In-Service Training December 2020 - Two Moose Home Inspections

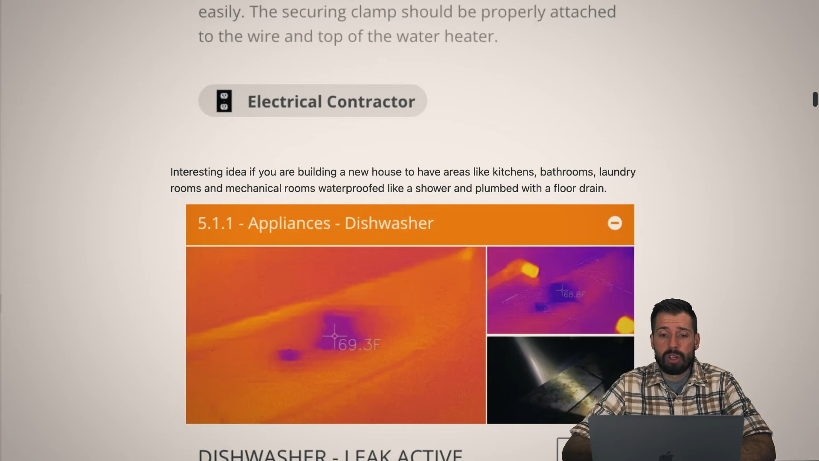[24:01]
So moving on, dishwashers. Man, dishwashers just love to leak. Interesting thing about houses is that they're building they. Who is they? There are builders that I'm aware of that are building houses where they actually make the kitchen floor with tile or whatever. They build it exactly like they would a shower, which means that they have a shower pan, and that shower pan will catch any water. So if your ice maker fails, if your water disperser fails, if the sink overflows,
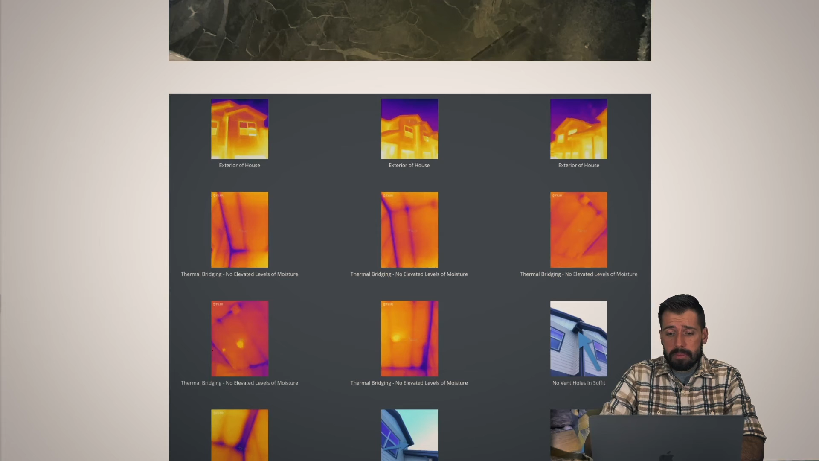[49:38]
And here's the synopsis on that limited inspection.
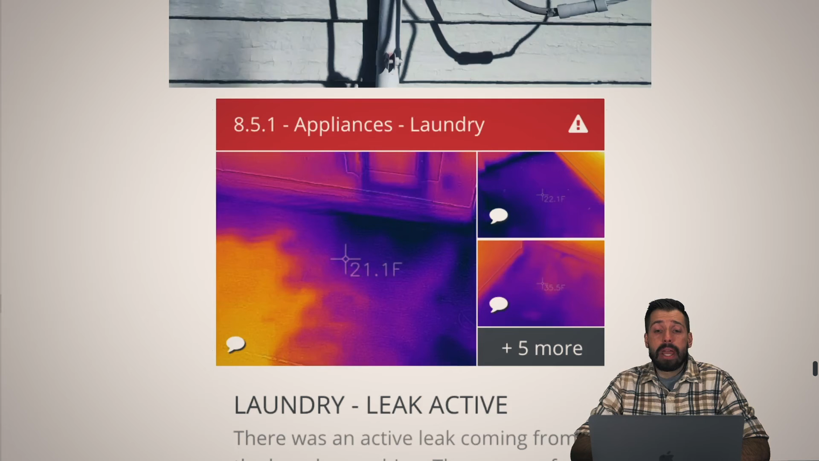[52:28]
So we had a laundry leak and I don't know if this was coming from the laundry machine or if this was coming from the water supplies or what the deal was. Um, but basically, um, the water was leaking and you could see it on the floor, but as soon as you stepped on it, it was just sopping wet. So what's that dry spot? That's the crawl space. And so all the water was falling down before going into the crawl space. Um, dang. Anyway, that's, uh, it's going to be a very moldy yucky mess.
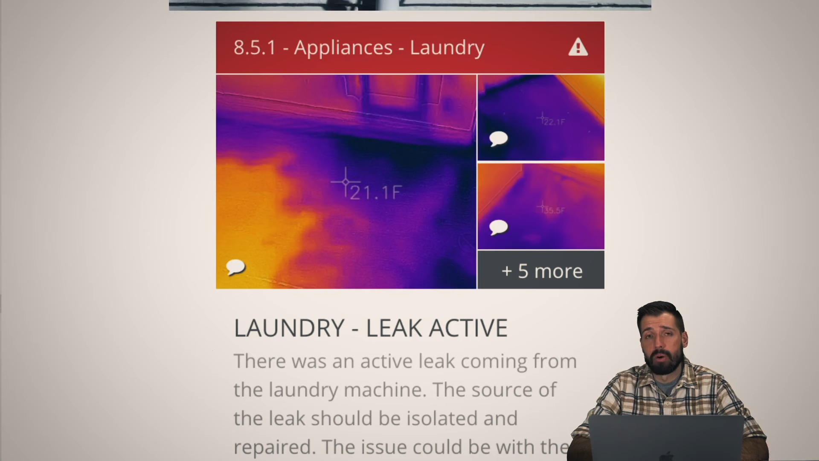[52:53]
And those, um, washing machines were very old and just not, not ideal. Um, so then, uh, the heating here.
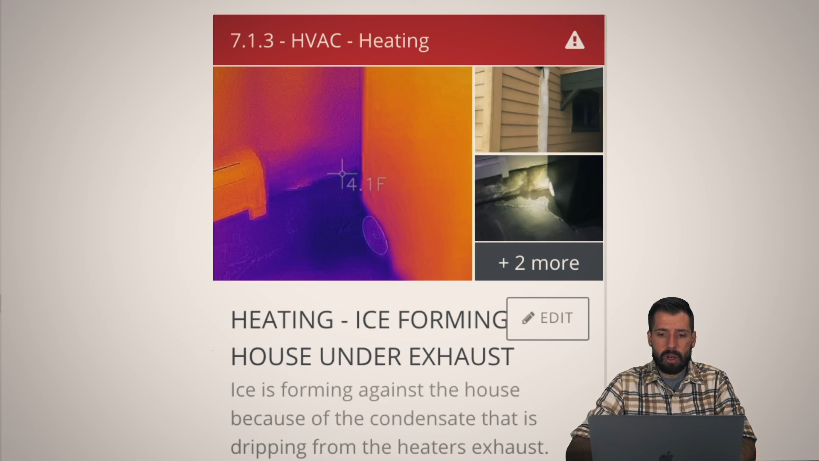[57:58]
So, um, heating, ice forming under house and exhaust. Yeah. So, um, take a look at these pictures right here.